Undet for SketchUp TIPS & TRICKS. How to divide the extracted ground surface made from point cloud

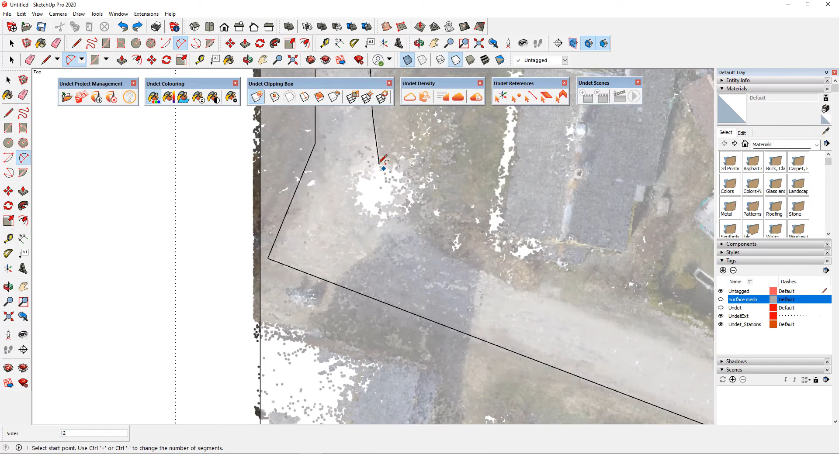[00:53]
I speeded up the vectorization process to make this video shorter, but as you see you need to do the vectorization work based on point clouds.
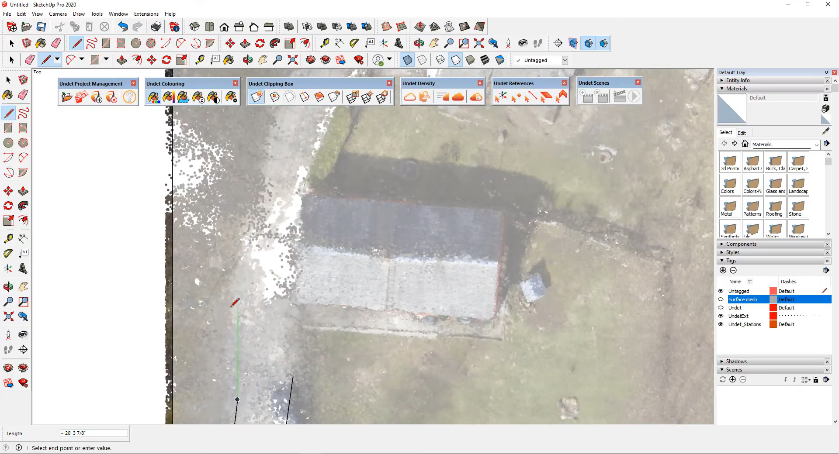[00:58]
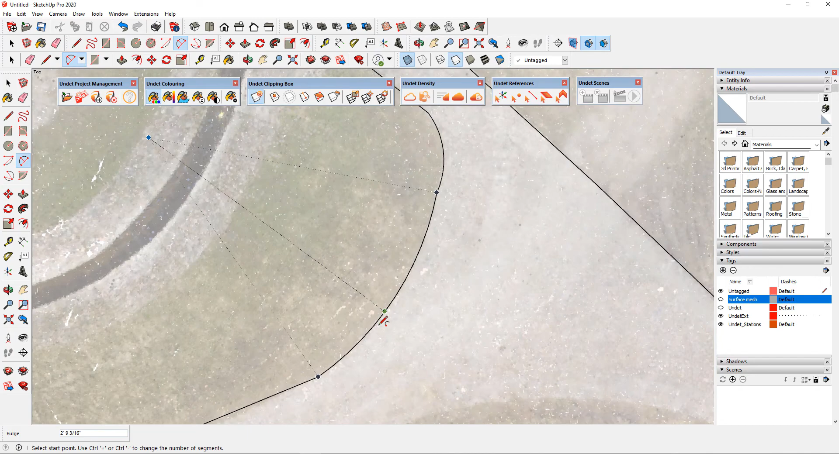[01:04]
I have roughly vectorized main roads to show you the same principle. So finally, when you have ground surface mesh and existing situation scheme on the face,
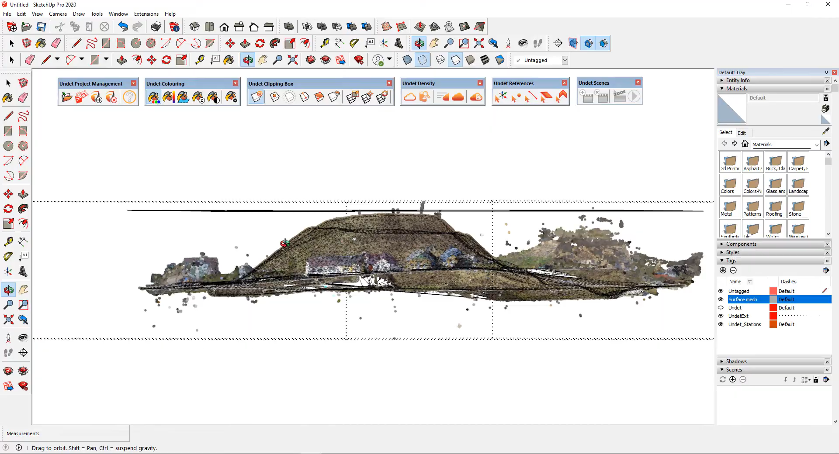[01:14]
you can start dividing mesh surface into parts.
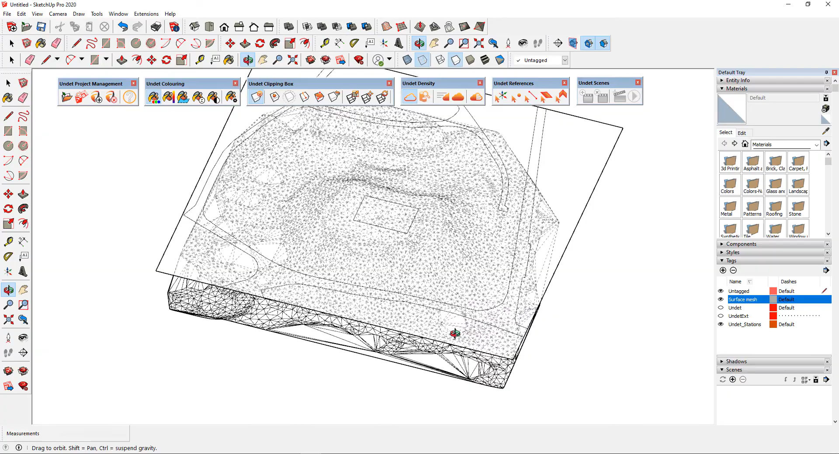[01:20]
For this task, we will use the Drape tool. Before using drape tools you need smooth mesh,
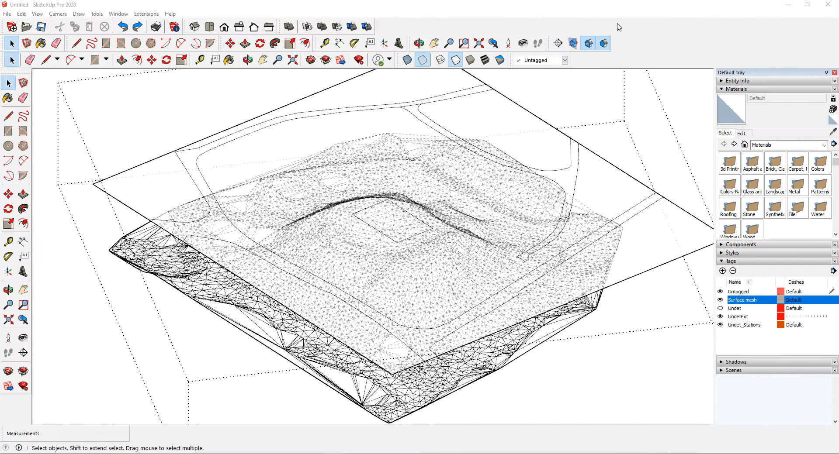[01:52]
To do that select your mesh surface, click the right mouse button and select the soften smooth
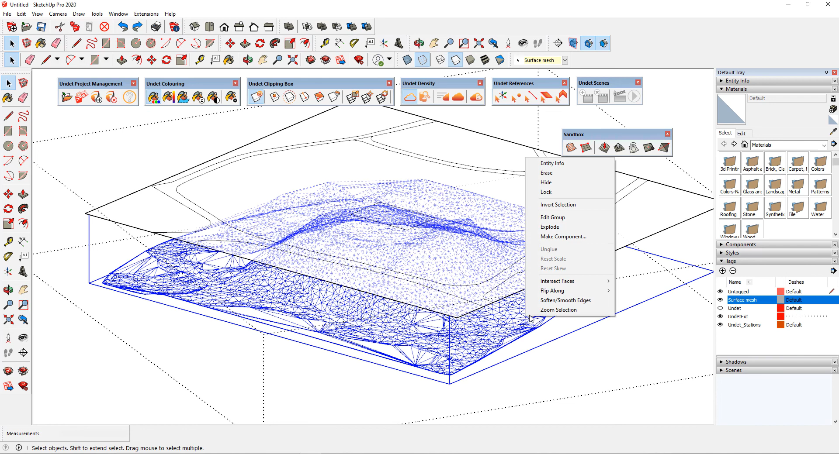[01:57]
edges tool and adjust softener sliders to your needs, and make sure you didn't forget to enable the soften coplaner option.